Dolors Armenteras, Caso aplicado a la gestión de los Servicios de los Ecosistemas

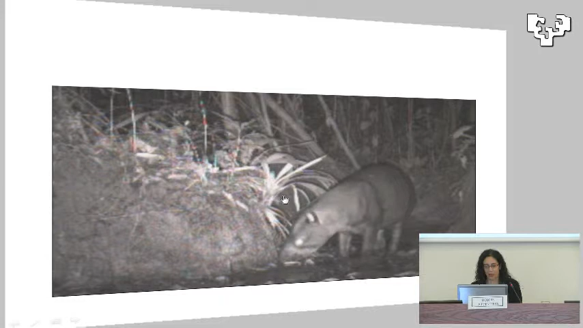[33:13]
Por ahí, no sé si ya salió el otro cazador, esta es la danta, la danta solo sale de noche o solo hay posibilidades o la actividad es mayoritariamente de noche,
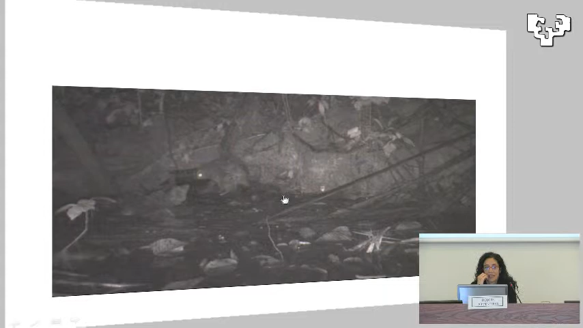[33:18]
otros, bueno, los murciélagos también, otras especies van en la mañana,
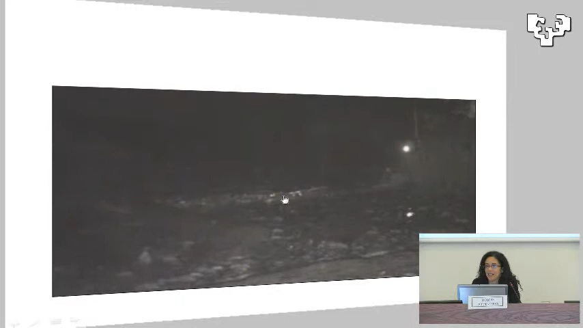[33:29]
vas a ir a una hora u otra a cazar, entonces tiene mucha influencia en estas actividades que se dan ahí.
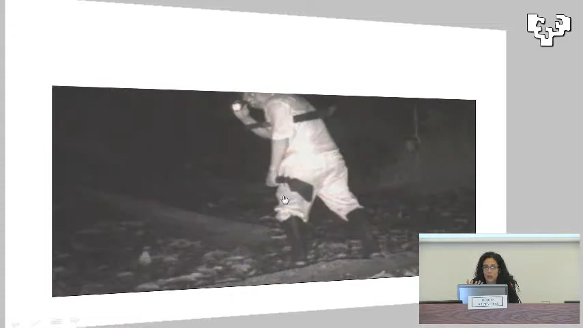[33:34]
y lo que les digo, el problema un poco es, es un cazador,
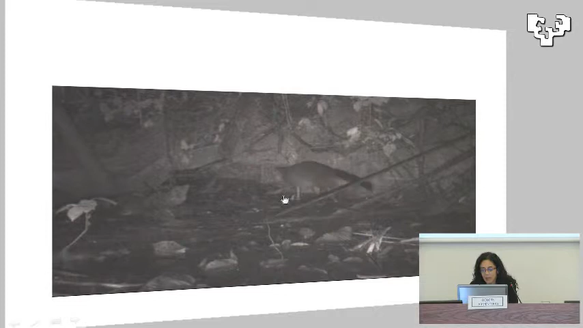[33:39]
alguna, estos son dos dantas más,
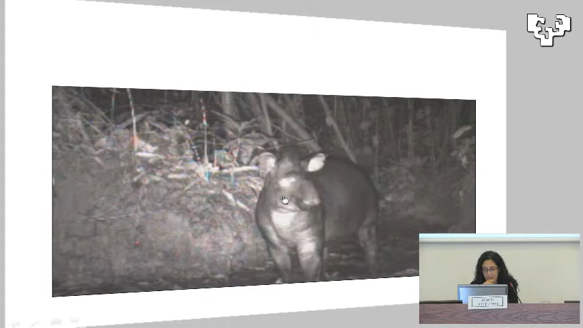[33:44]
es difícil también encontrar las dantas, son muy solitarias en general,